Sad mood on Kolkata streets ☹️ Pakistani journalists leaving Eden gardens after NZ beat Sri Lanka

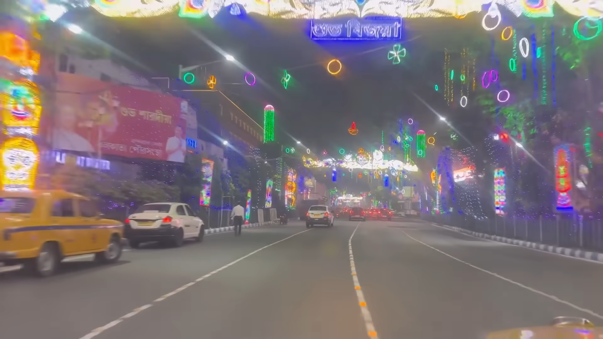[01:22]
ہمارے لئے کیا آپ یہ لائٹنگ جو ہے نا وہ روشنی کی کرن تو ہمیں تو دکھائی نہیں دے رہی ہے آپ کو اس شہر میں سڑک بڑی خوبصورت لگ رہی ہوگی مجھا نہیں لگ رہی ہے بھائی
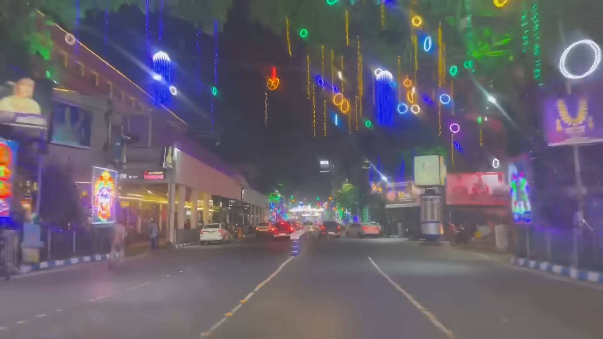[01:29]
میرے لئے تو ورلڈ کپ کا جو روشنی تھی کرن وہ
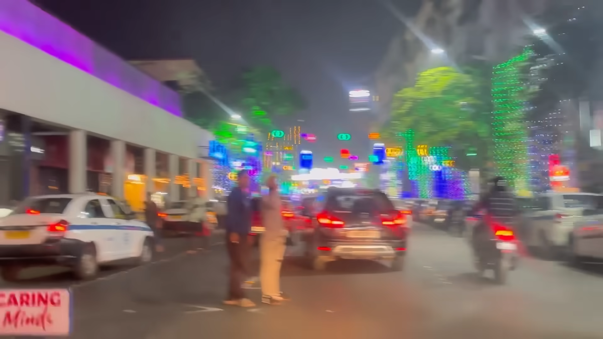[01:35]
کرن ہماری تو جناب مدم پڑ گئی ہے وہ روشنی جو آپ کو یہاں کولکتہ کے سڑکوں پہ دکھائی دے رہی ہے
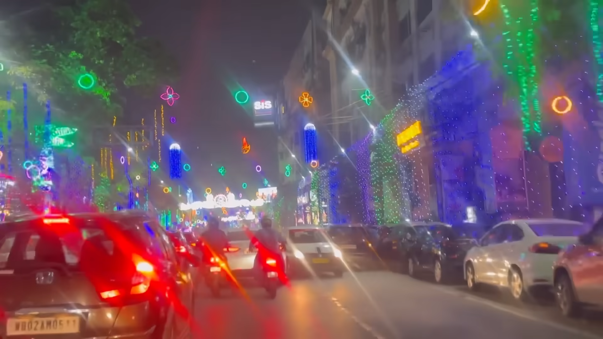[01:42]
وہ روشنی ماند پڑ چکی ہے وہی جو آپ کو رنگ برنگی گرین لائٹیں دکھائی دے رہی ہیں یہ اب ہمارے لئے ریڈ لائٹیں بن چکی ہیں کیونکہ ہم سیمی فینل نہیں کھیلنے جا رہے ہیں ایک امید ہے بہت سارے پاگلوں کو میرے جیسے دیوانوں کو لگتا ہے کہ پانچ سو رنز ہم سجا دیں پہلے کھیل کے پہلے تو بٹلر صاحب ٹاس آ رہے ہیں ٹاس آر کے ہمیں پانچ سو رنز ہمیں وہ کرنے دیں اور اس کے بعد وہ آؤٹ ہو جائیں ڈیڑھ سو کے اوپر پونے دو سو کے اوپر محمد
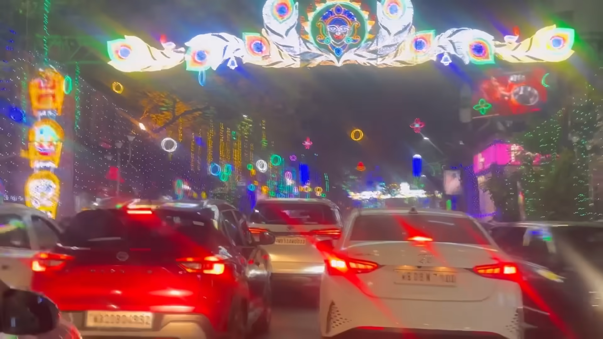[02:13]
شامی والا کوئی سپیل کرا دے تو تب تو ہماری بچت ہے سراج کی طرح کوئی تباہی پھیر دے تو تب ہماری بچت ہے لیکن نہیں بھائی جان ہماری گیم اوور اور چکی ہے مجھے تو بظیر یہی لگ رہا ہے یہ بس یہ کول کتا کے سڑکوں کی لائٹیں آپ دیکھئے اور ہماری دکھ برے باتیں سنیے
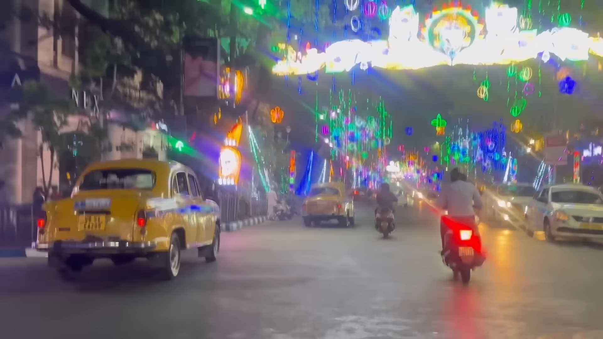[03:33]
اچھا جی یہاں پر قانون کی بھی بڑی سختی ہے روڈ کے اوپر رات کو یہ بھی چیکنگ ہوتی ہے کہ آپ ڈرینگ کر کے ترینے نکلے ہو سو قانون میں سختی ہونی چاہیے یہ دنیا کہ تقریباً ملکوں میں یہ سختی ہوتی ہے کہ آپ جو ہے نا وہ رولز کے تحت آپ اپنی گاڑی چلائیں تو دیکھیں آپ پاکستان کرکٹ ٹیم کے اندر بھی کچھ قانون کی جو ہے نا وہ
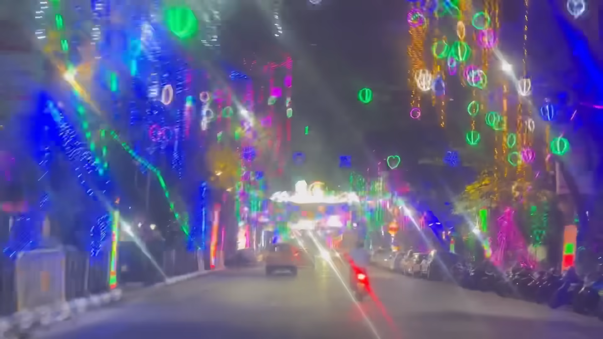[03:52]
دیکھ بھال کرنی پڑے گی یہ کولکتا شہر میں لائٹنگ ہوئی بھی ہے کیونکہ یہاں دیوالی کا تہوار آ رہا ہے تو اس تہوار کی وجہ سے یہاں سڑکیں آپ کو کتنی خوبصورت اور پیاری دکھائی دے رہی ہیں لیکن یہ روشنی جو ہے یہ ہمارے لئے ماند پڑ چکی ہے ہمارا جو ورلڈ کپ کا ڈریم تھا